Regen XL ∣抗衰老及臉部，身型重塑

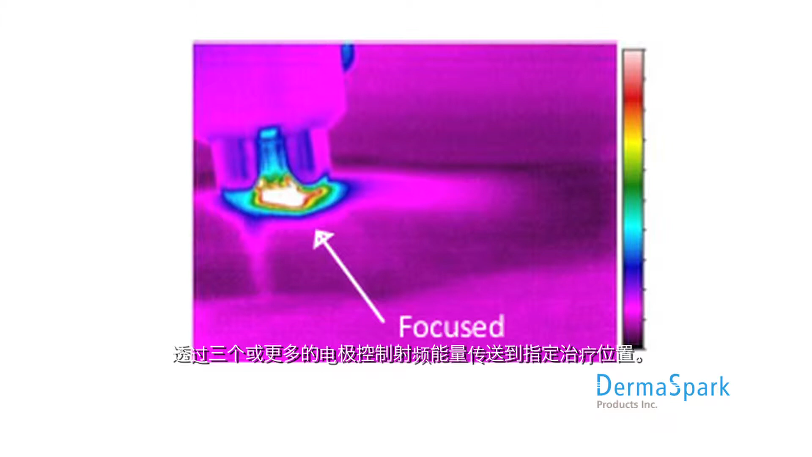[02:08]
to a well-defined treatment area the diagram shows a computer analysis of the superior